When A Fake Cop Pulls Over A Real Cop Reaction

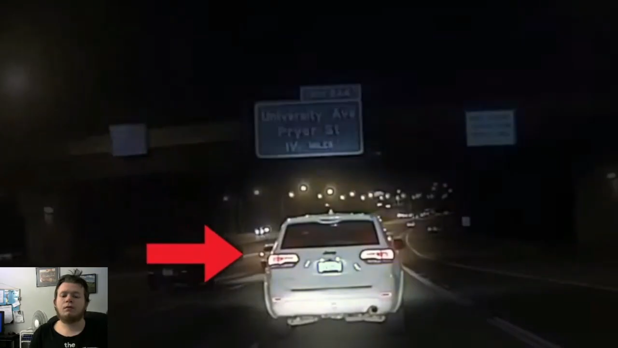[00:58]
and white lights speeding through Kenosha Wisconsin the officer noticed the jeep pull
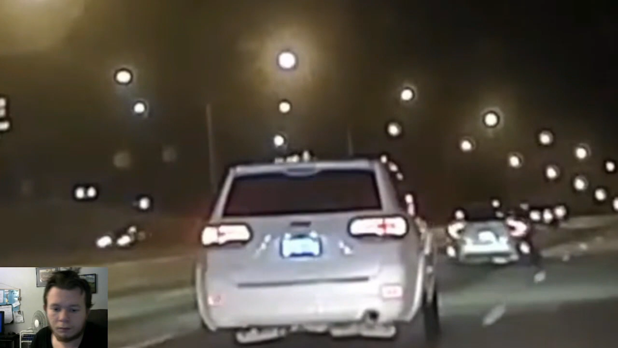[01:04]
up multiple cars with the lights activated and then turn on a siren the jeep would pull up behind the cars for a few seconds before driving off as the off-duty officer attempted to get closer
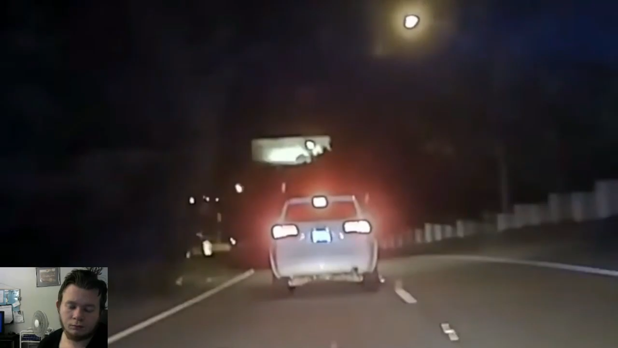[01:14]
to the jeep to write down the license plate number and peek at the driver he found himself the victim of the driver's strange behavior the jeep got behind him and turned
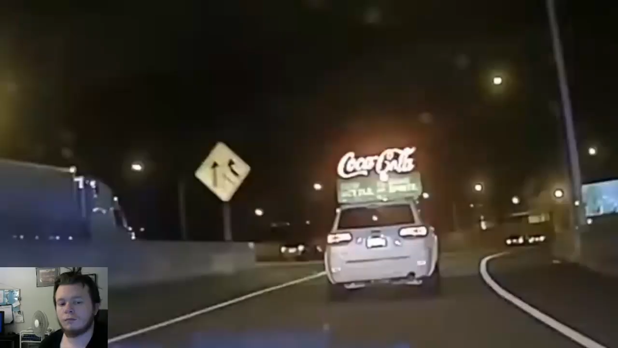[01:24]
on the sirens only to speed off as the officer pulled over the officer who was still in uniform followed the driver